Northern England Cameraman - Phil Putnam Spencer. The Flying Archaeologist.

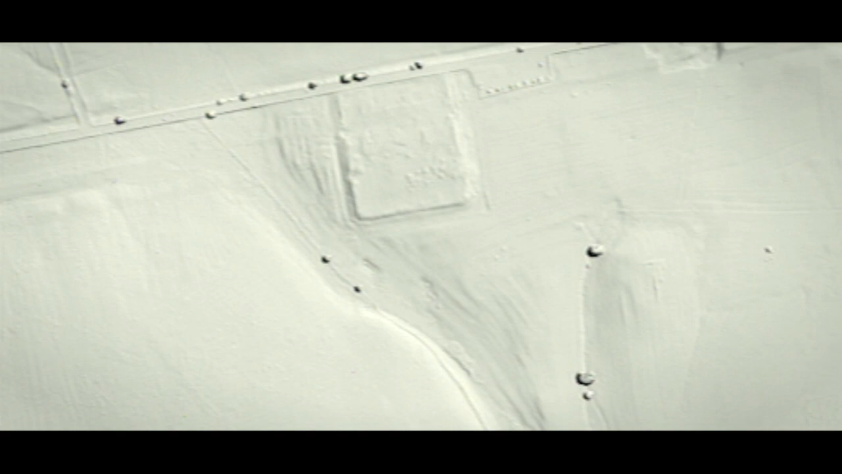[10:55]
And it's been found using an aerial tool called LIDAR.
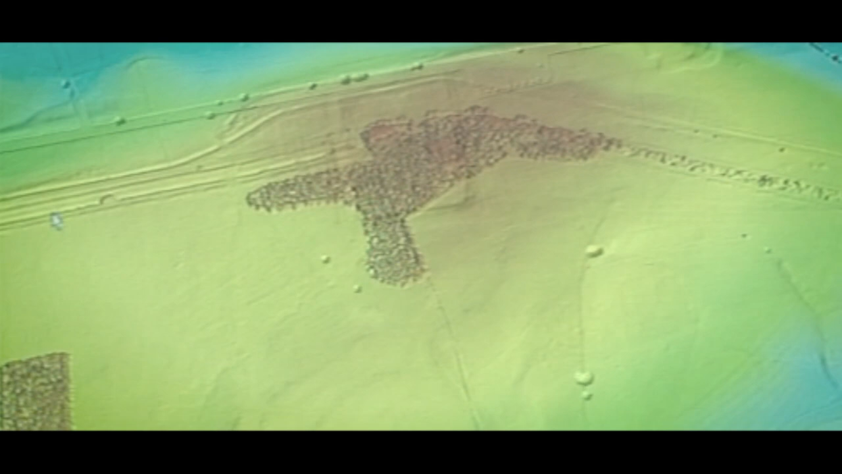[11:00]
Light detection and ranging. Millions of light beams are shot from the air onto the ground and bounce back.
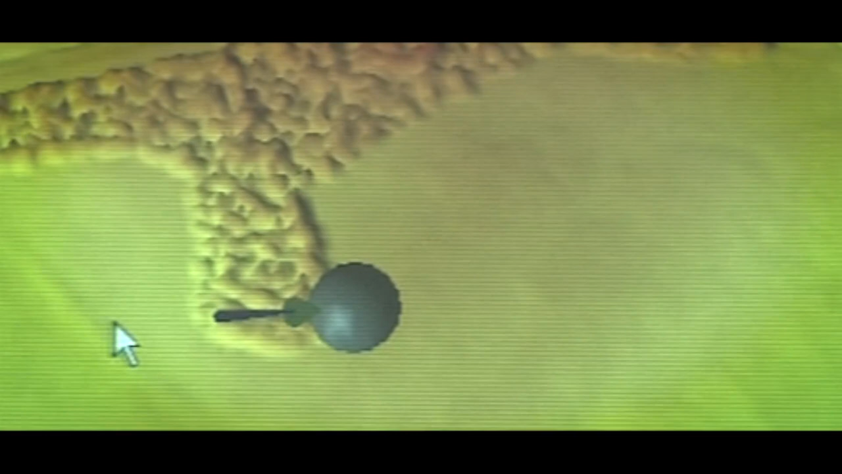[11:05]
We can then build a very accurate digital model of the landscape, which can even reveal what lies under trees and woods.
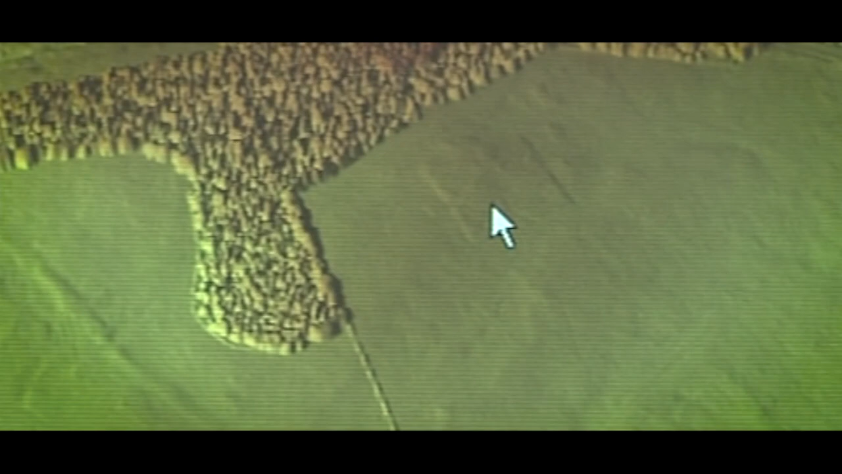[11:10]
The computer allows us to change the angle of light and this makes features that were invisible stand out.
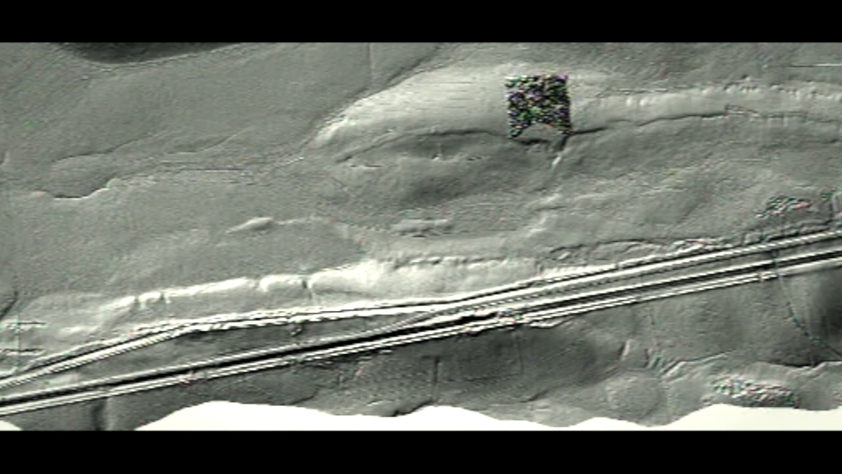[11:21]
Look at this section of Hadrian's Wall, right at the bottom. There's just a hint of a Roman camp.